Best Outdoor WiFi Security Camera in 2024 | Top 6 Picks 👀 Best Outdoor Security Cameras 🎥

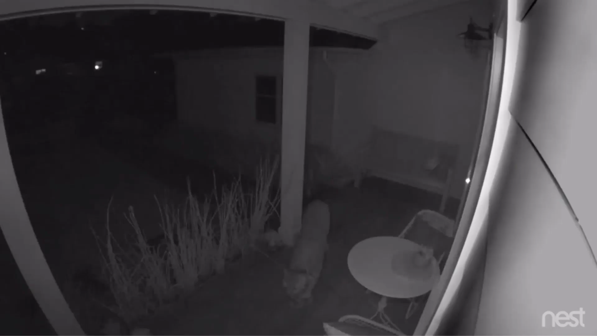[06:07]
See who's at the door and talk back to get their attention.